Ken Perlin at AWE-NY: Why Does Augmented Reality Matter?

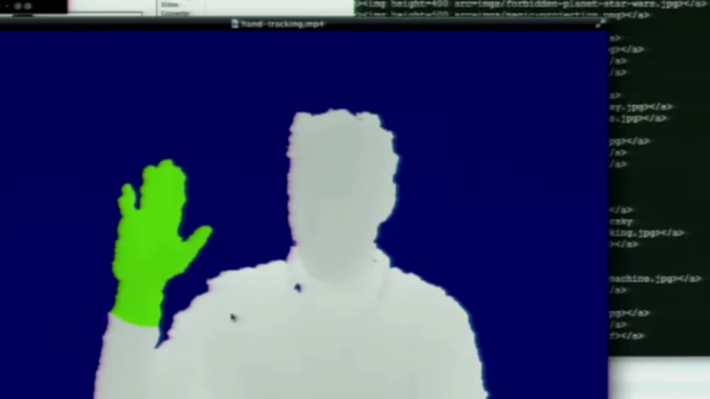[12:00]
and he started, and he, he trained a convolutional neural net, a kind of machine learning algorithm,
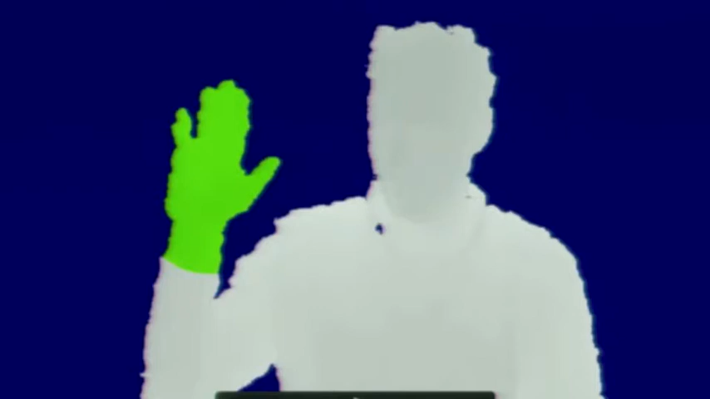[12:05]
um, to, first, the easy part is actually pulling out, segmenting out where the hand is, of course, that's easy.